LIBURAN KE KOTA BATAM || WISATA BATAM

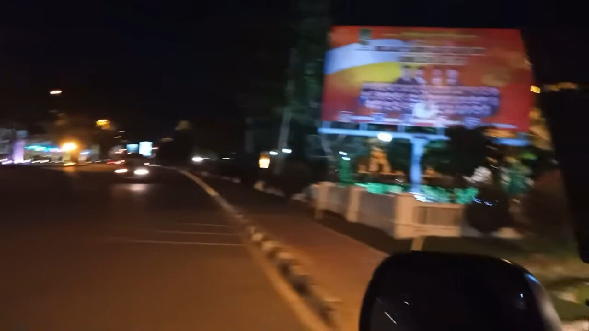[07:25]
Suasana Batam di malam hari nih Bray.
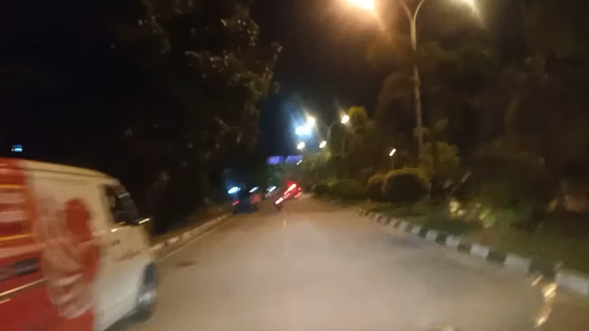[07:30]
Agak kelihatan ya? Oh iya kelihatan.
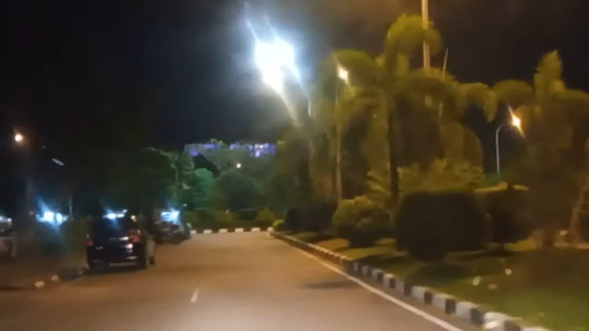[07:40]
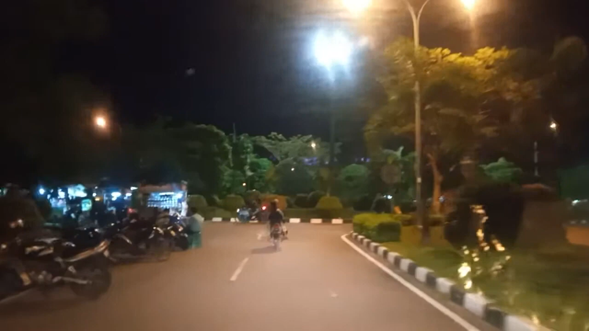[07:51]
Ini apa nih? Namanya nih? Daerah apa?
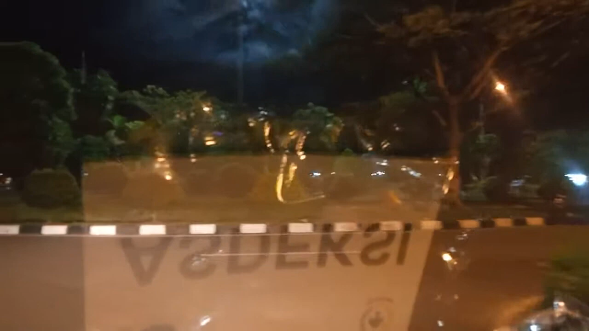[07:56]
Ini rumah apa? Asrama Haji. Asrama Haji.
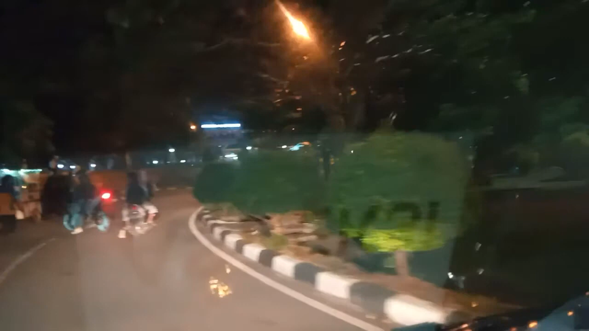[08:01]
Batam Center. Oh, Batam Center di sini.
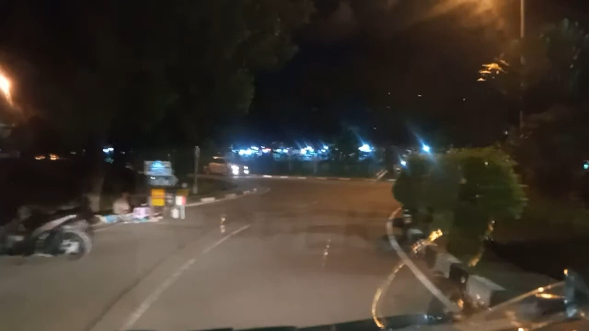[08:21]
Oh, ini ada pasar malam ramai benar. Dekat dari ini ya hotel.
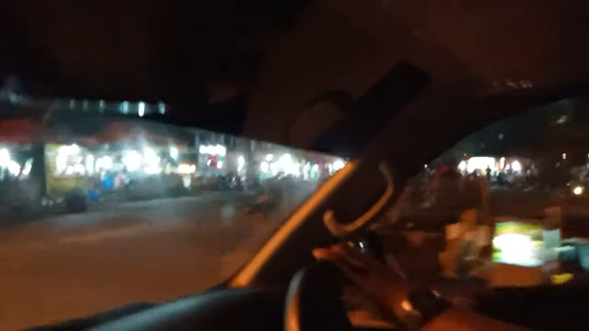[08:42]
Ini suasana malam di Batam Center.
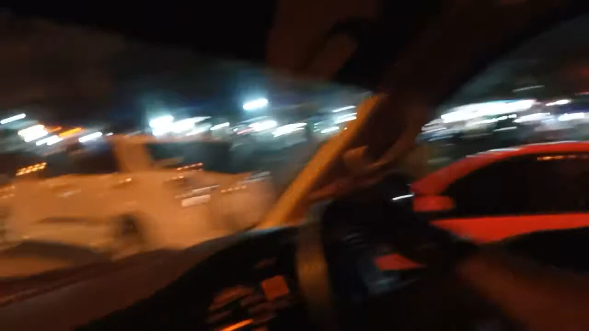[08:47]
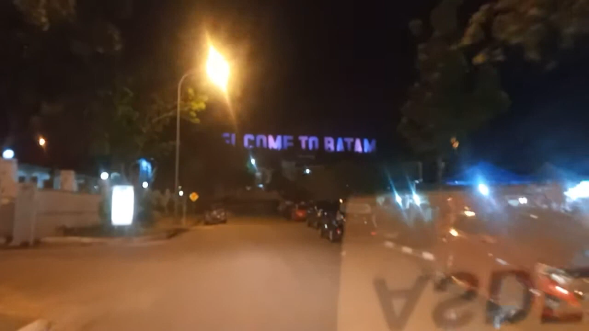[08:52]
Ya. Suasana malam di Batam Center nih.